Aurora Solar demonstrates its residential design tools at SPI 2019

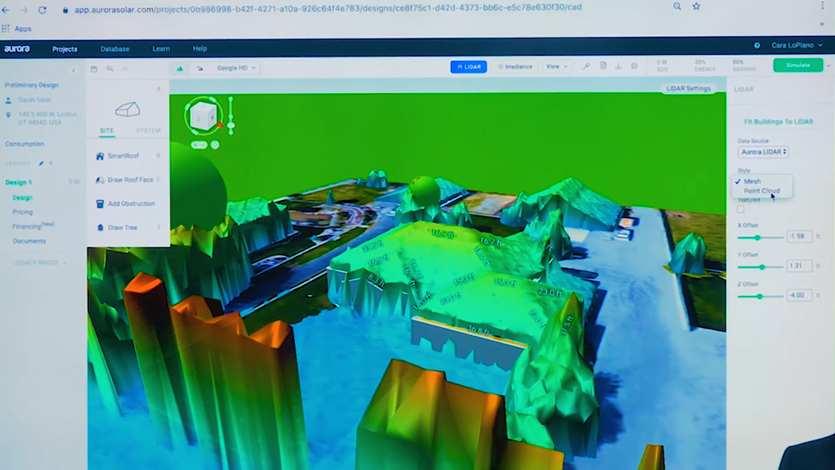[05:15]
have lidar data from a number of sources it's essentially like having surveys from the air done by firing
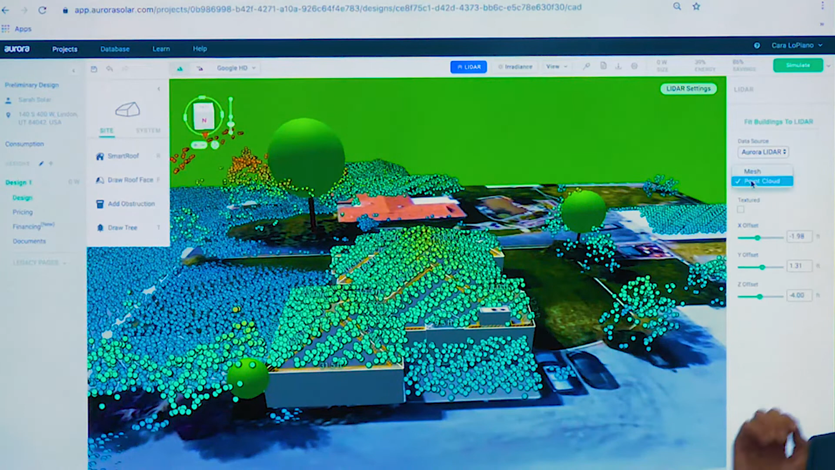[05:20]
lasers at the ground measuring how they bounce back so we have a 3d model of the site without you or i actually having to visit and we can automatically size our building to match that lidar data we can
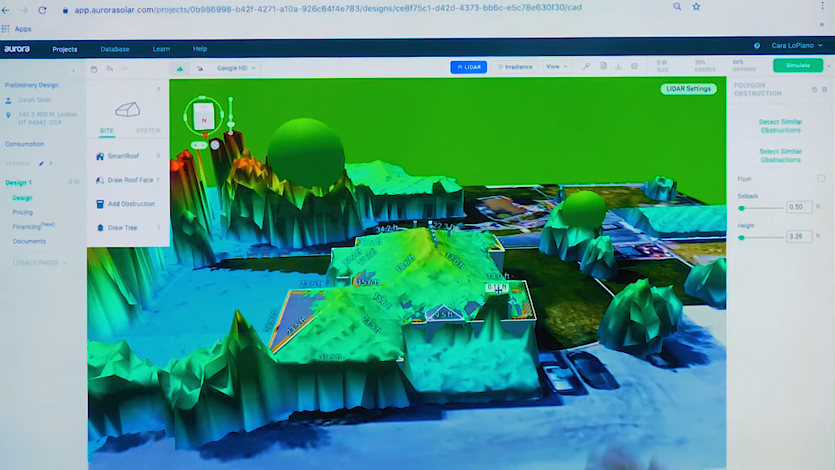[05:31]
also use the lidar data to size all our obstructions whether it's chimneys trees make sure they're shaped properly to get a true-to-life 3d model of that site without having to drive out there get on